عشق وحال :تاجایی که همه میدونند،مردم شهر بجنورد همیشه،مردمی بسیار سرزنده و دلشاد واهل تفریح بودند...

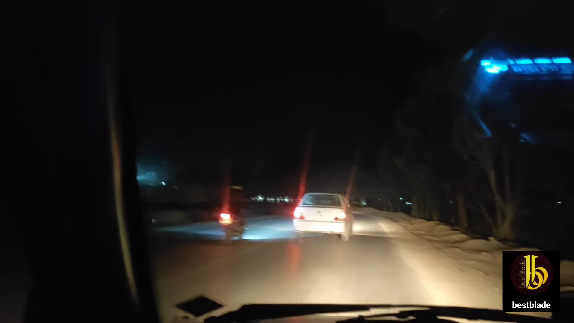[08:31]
حالا شاید فرد و شب رفتیم پیش مهندس کمالی شب بومگردی مهندس کمالی دقیقا پشت باند فرودگاه بجنورد در الان این فضای سیاه و خالی که داریم میبینین باند فرودگاه بجنورد هست و یک حالت شهر اکمانندیه دقیقا پشت باند که بومگردی کلب باق اونجاست